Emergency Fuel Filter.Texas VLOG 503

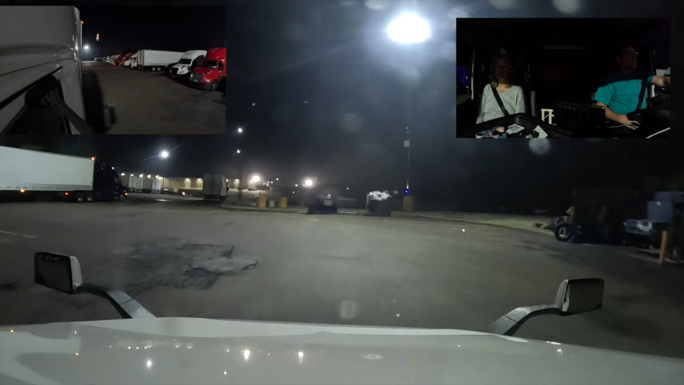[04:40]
But on the left side, there was car carriers sticking way out. Yeah. So you just couldn't make the angle. So, I mean, if I really wanted to. Yeah, you could. I probably could have did it. Yeah. But it's all right. We needed to walk. I didn't care that much. All right.